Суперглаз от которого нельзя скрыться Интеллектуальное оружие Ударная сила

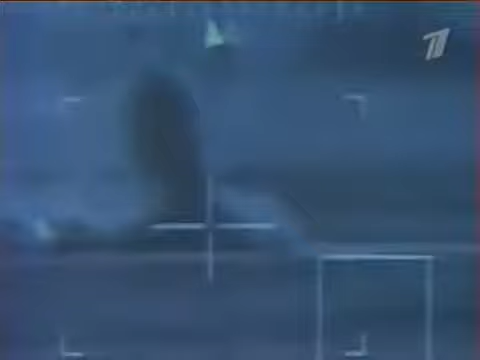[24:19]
благодаря заложенному интеллекту Брал на себя большую часть функций штурмана и оператора вооружения Первый раз мы попробовали отработать вот этот телеавтомат,
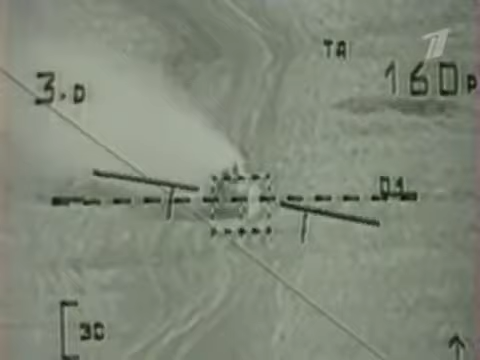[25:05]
по углу места Как только лазерный дальномер определяет вход бронемашины в зону досягаемости оружия Происходит пуск ракеты или сброс бомбы
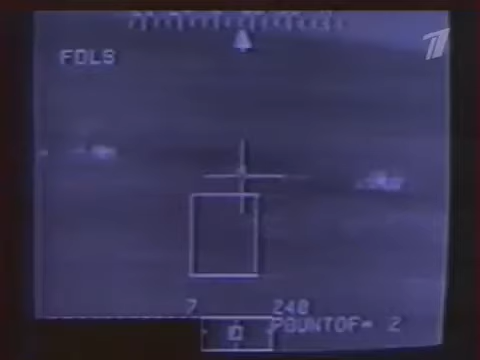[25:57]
а вторую сзади по этому мосту Впереди мост развалился и сзади,
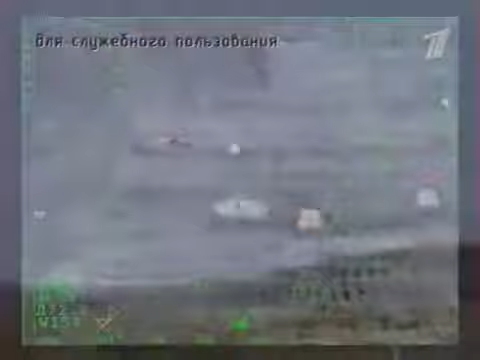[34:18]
Независимо от времени суток и капризов погоды Обзорно-прицельный комплекс отыщет
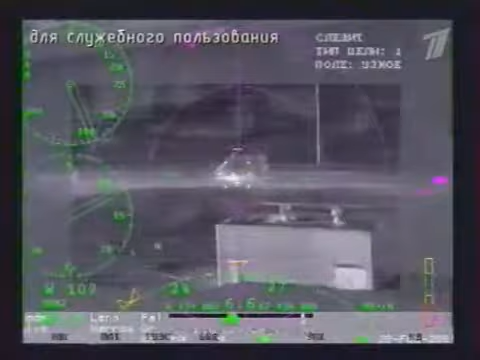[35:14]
регистрирующий инфракрасное излучение объектов Каждый из каналов может работать самостоятельно
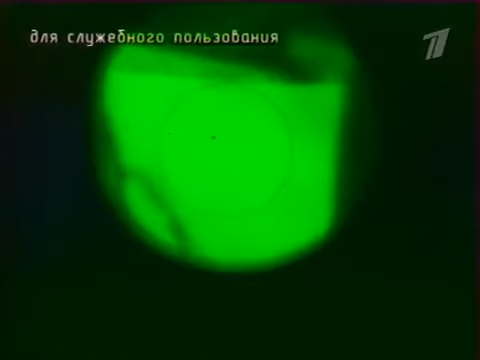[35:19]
Но наилучших результатов можно добиться Соединив информацию от всех датчиков За счет,